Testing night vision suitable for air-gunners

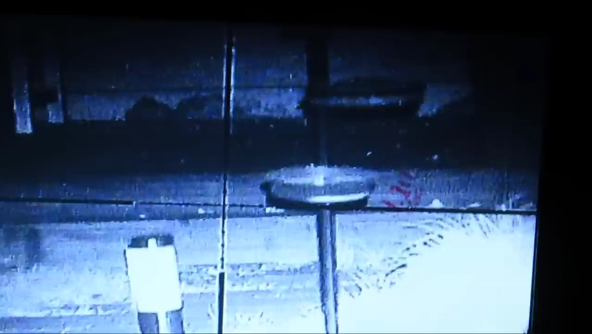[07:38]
The actual view is a lot better through the viewfinder than it is through this camera, because it's not a night vision camera I'm using.
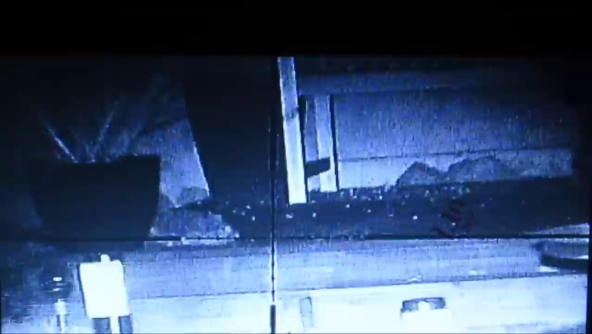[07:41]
It's just a normal digital camera. But you get the idea.